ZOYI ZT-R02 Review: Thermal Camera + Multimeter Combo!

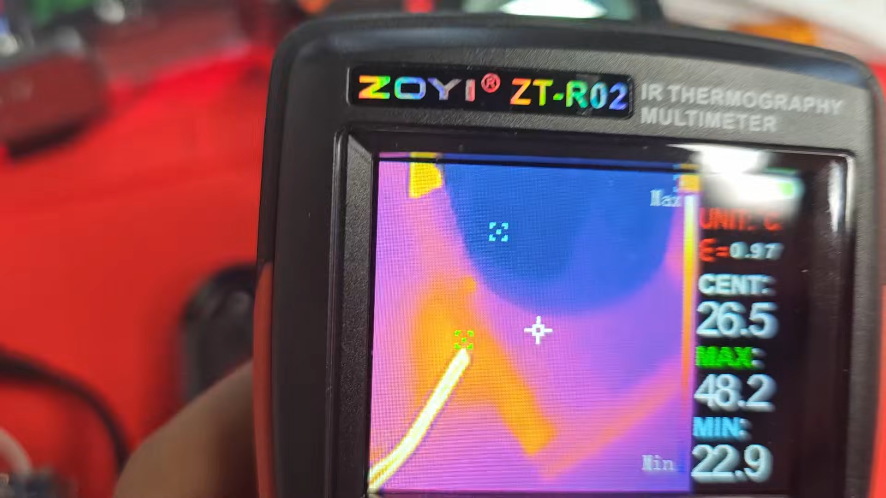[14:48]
A little view of this side, just some of the components sitting inside.
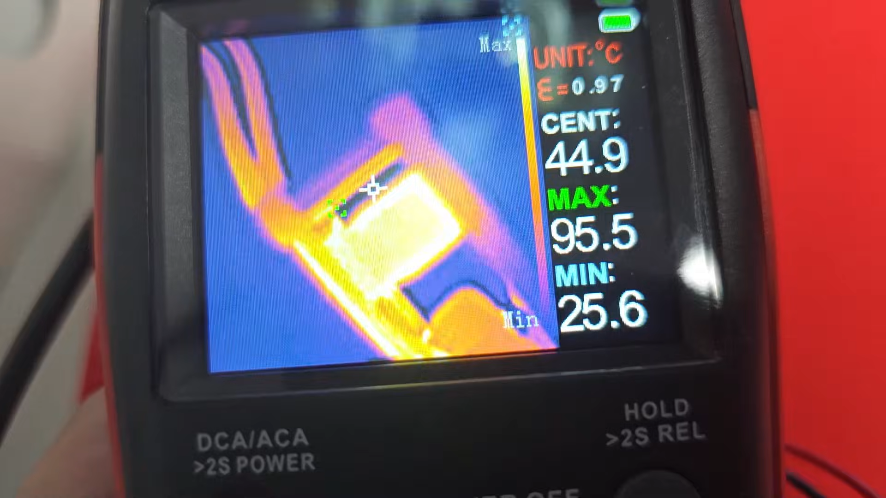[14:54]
On screen: max 95.5°C, min 25.6°C
A little view
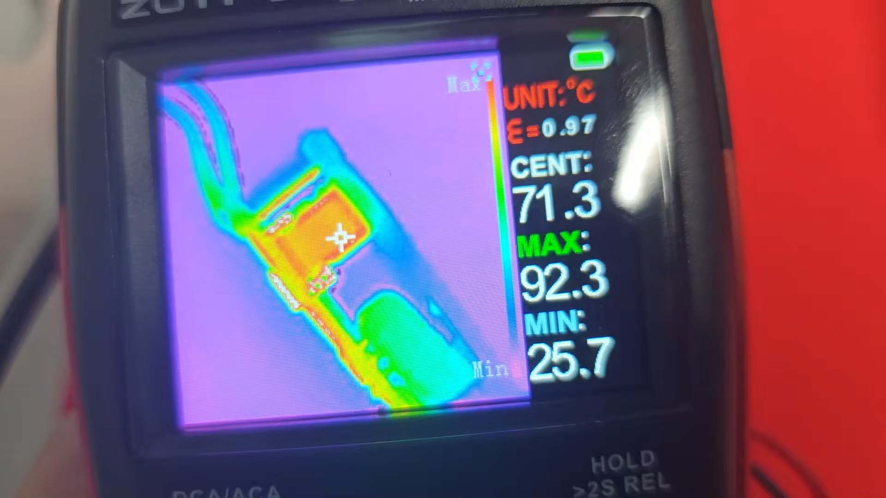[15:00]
On screen: max 92.3°C, min 25.7°C
of this side. And back here again to the, this other mode.
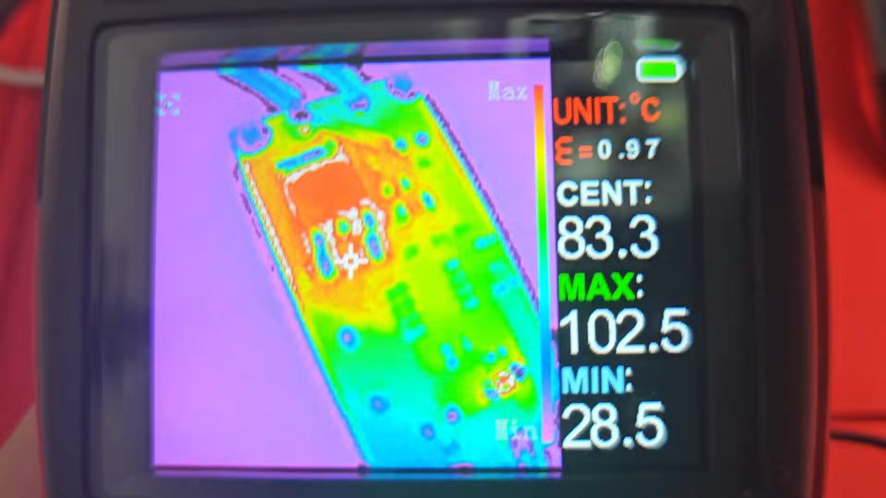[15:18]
On screen: max 102.5°C, min 28.5°C
Yeah, I'm genuinely impressed and surprised.
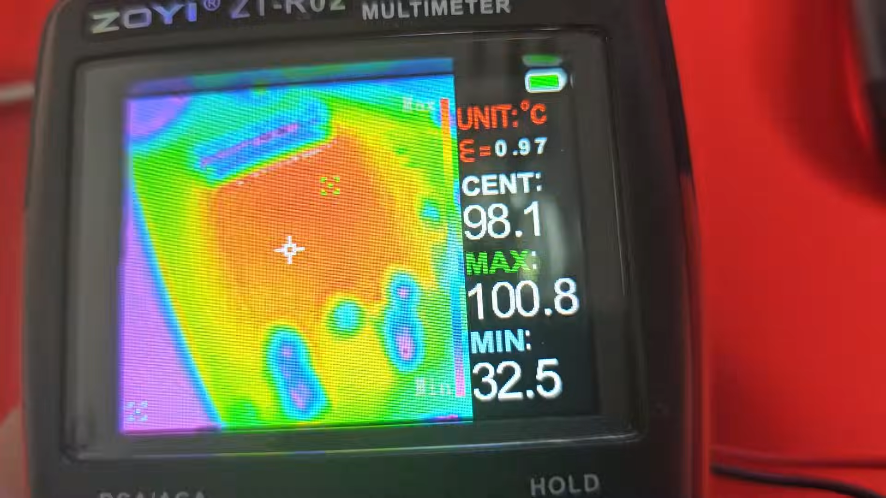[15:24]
On screen: max 100.8°C, min 32.5°C
Um, you know, for long range and mid range,
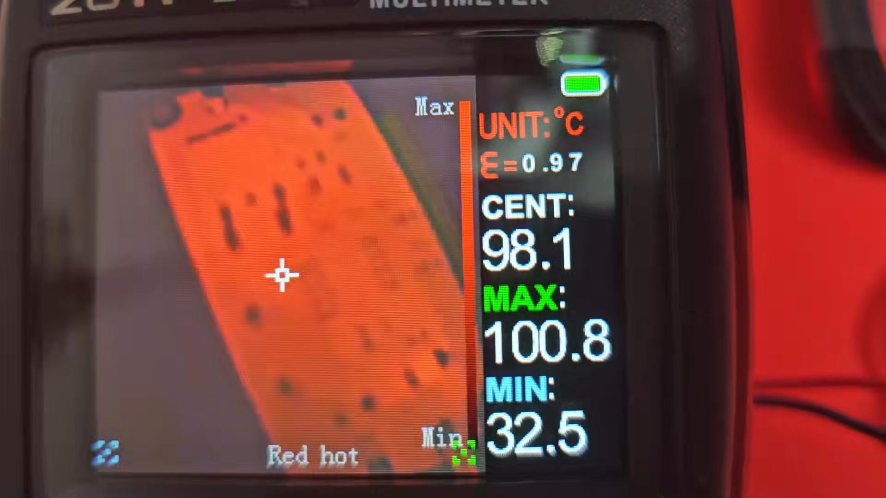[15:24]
On screen: max 100.8°C, min 32.5°C
or not, um, long range, but I guess mid range use, it was still able to get some very clear photos.
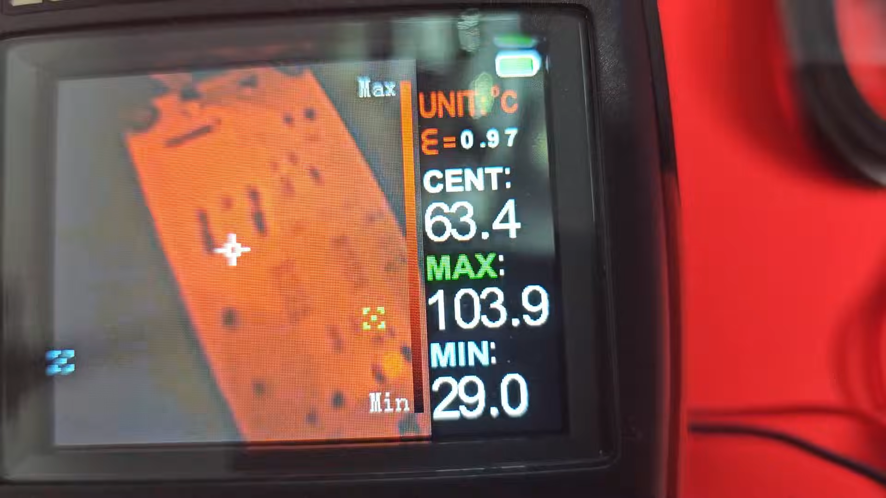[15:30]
On screen: max 103.9°C, min 29.0°C
And, um,
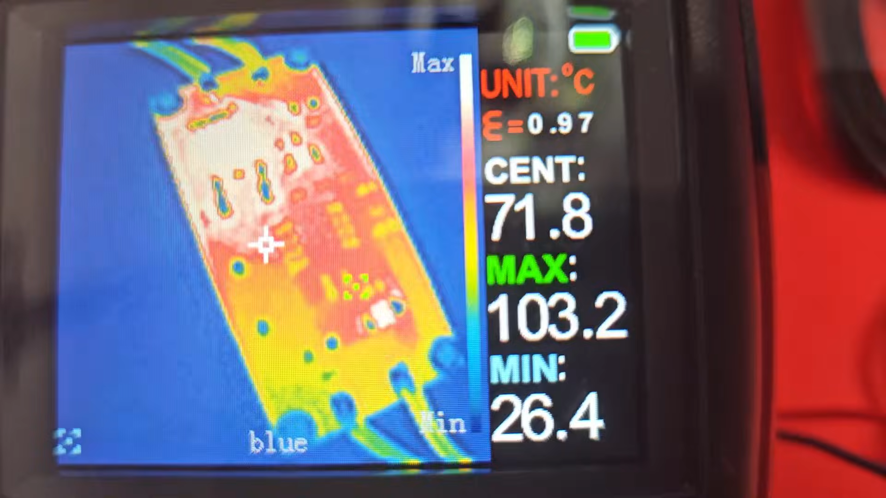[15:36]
On screen: max 103.2°C, min 26.4°C
to be able to get this close to stuff as well,
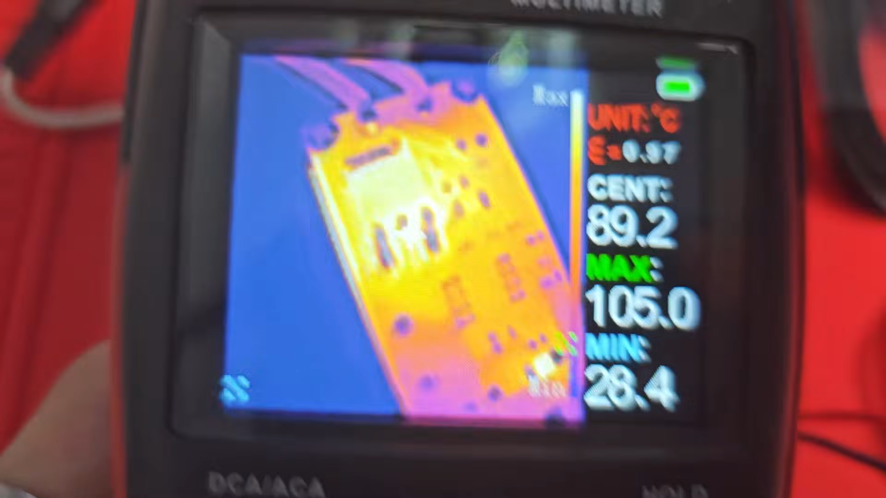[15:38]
it might be useful for some of you guys out there that work on electronics and you just want,
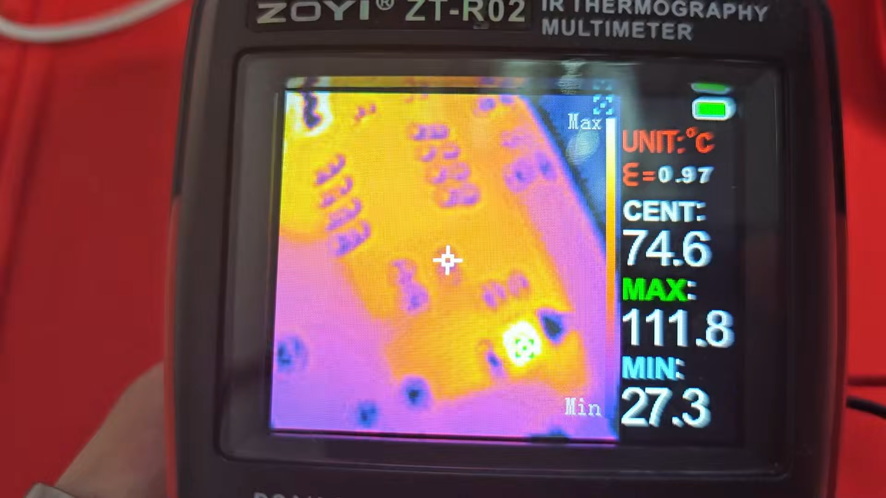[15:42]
On screen: max 111.8°C, min 27.3°C
say, a quick and easy, um, quick and easy solution here.
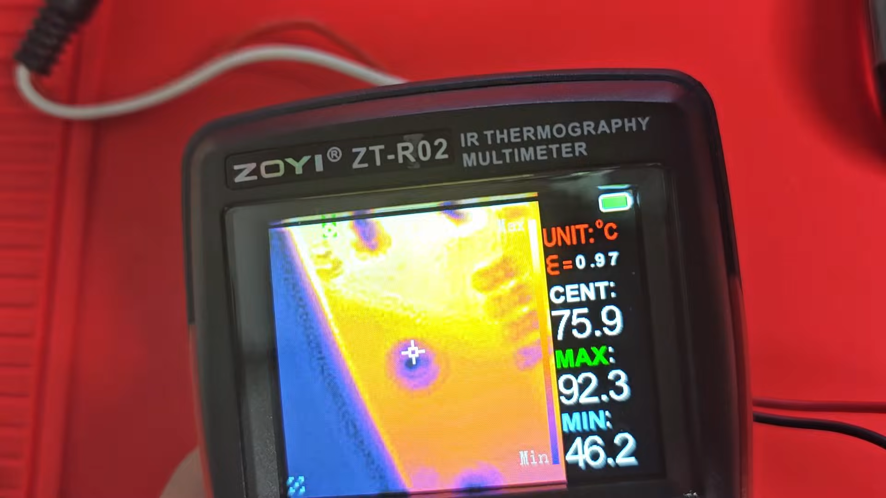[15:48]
On screen: max 92.3°C, min 46.2°C
I mean, it's not the clearest, but, um,
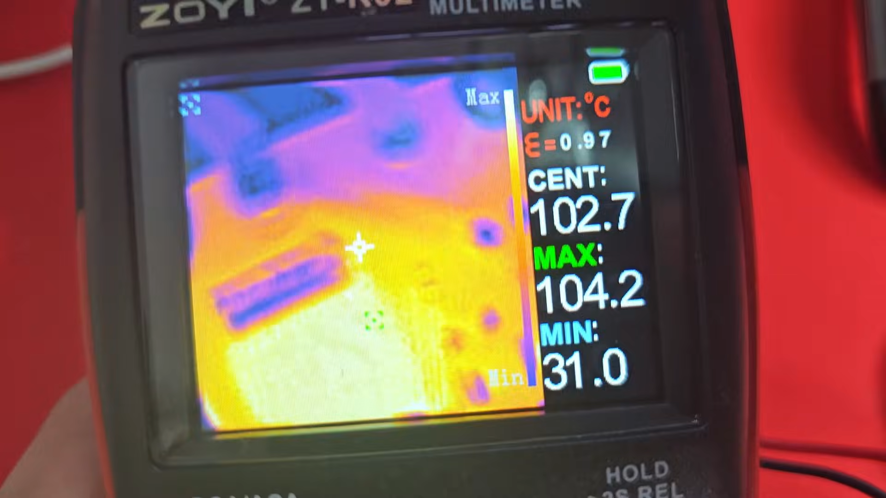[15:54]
On screen: max 104.2°C, min 31.0°C
I think it's, I think it's pretty impressive for what it is. and, uh, are, the chocolate one smile for us. Yeah,